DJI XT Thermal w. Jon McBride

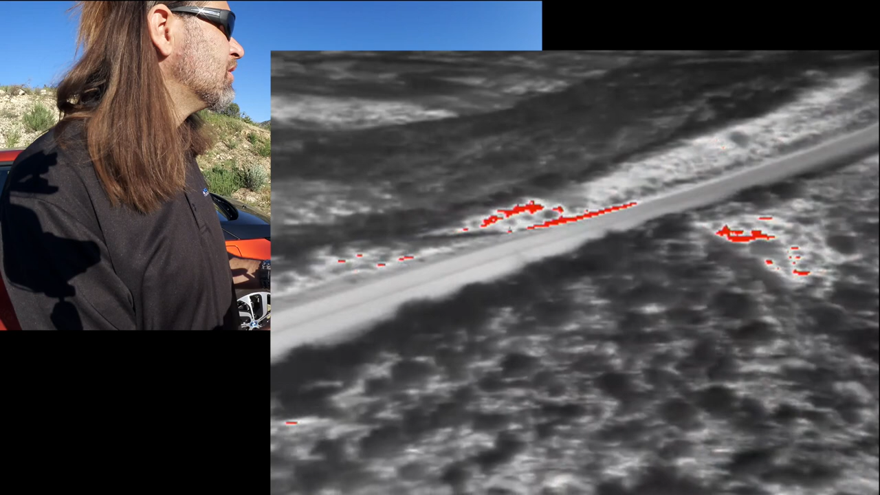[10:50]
And we should be able to see our camera here. We'll roll down and point at us on the road.
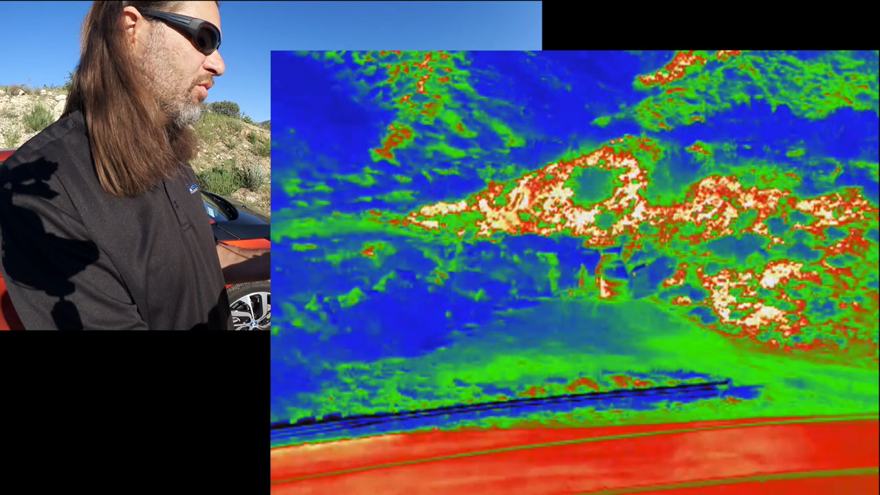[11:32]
So I'm going to step away from the camera for just a second and throw my hand up in the air and we'll be able to see a little bit of that in the ice fire, sepia. We can see all kinds of stuff. So even my hand raising here, we can see ourselves in that shot. So works out really well there. And with a little bit more contrast with black hot or white hot,
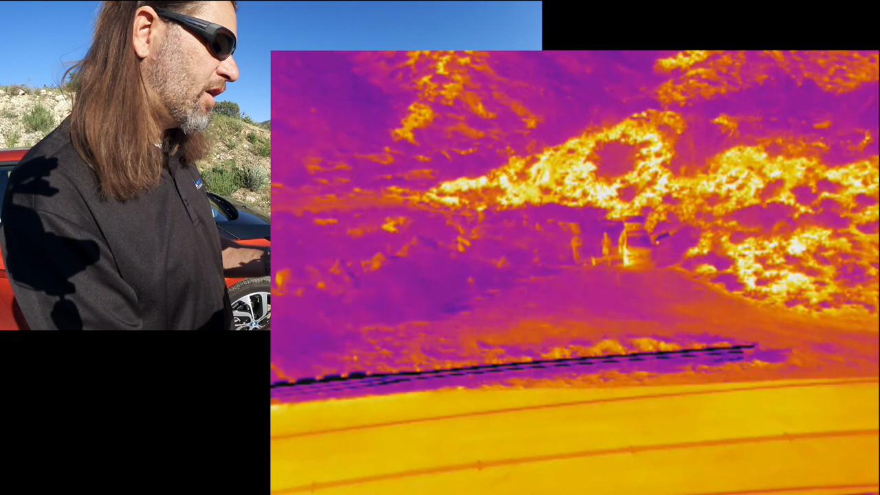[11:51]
rather than the mix of colors, you tend to get that a little bit, a little bit better, clearer picture there. So, um, that would be again on this, this particular dial.
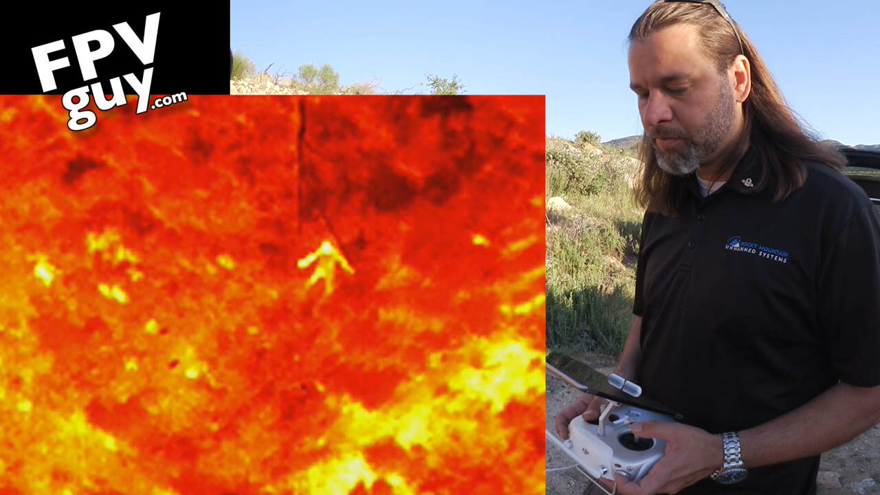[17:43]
And then two times. That color change, there's a nuke right there, that's what we call that.
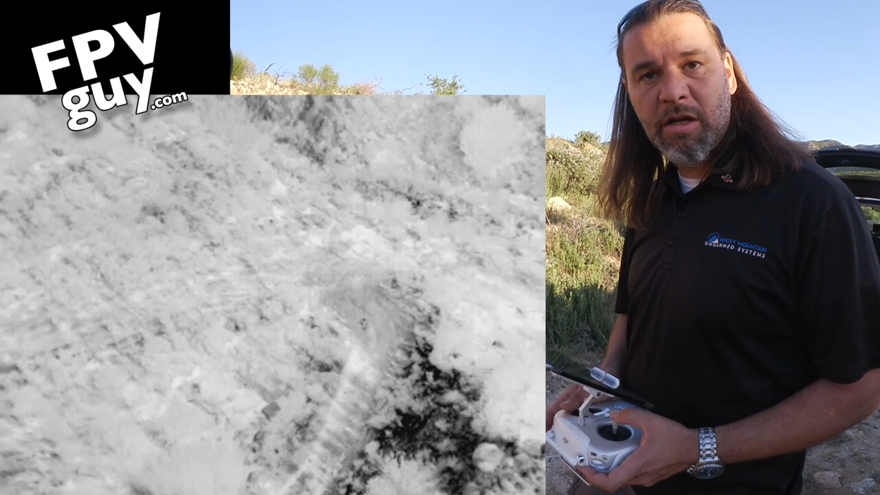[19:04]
We want to make sure that, again, we have some great color contrast, some contrast in temperatures. It shows people up much easier.
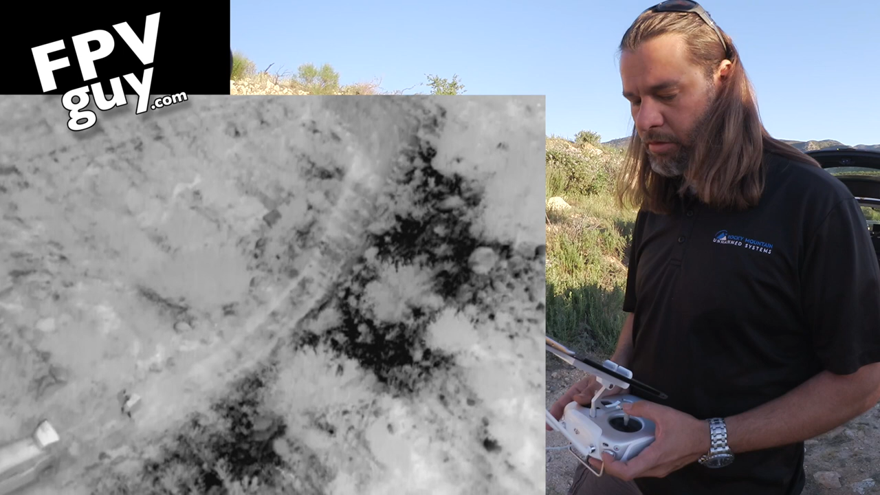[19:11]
So in your search and rescue applications, it's really important that we get a little bit of that understanding. So.
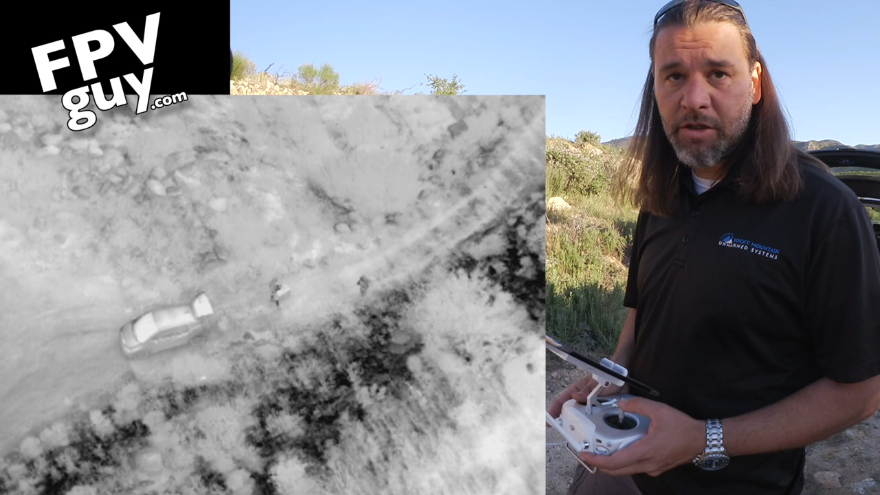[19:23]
And again, I think I just like to watch Bo run up and down the hill.